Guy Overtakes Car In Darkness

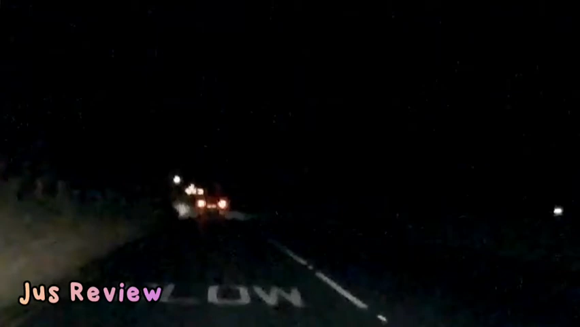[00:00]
so i believe this is a 50 miles per hour road the lighting is pretty much zero all you can see is the lighting that you've got on the vehicle yourself we can see the car in front of us he's going to overtake the car in front of him as soon as he gets around the corner and off he goes there i don't think that's safe because it's completely dark there's no lighting you can't see any of the road it's wet on the road it's windy and it's out in the middle of nowhere what is really the point of overtaking somebody in such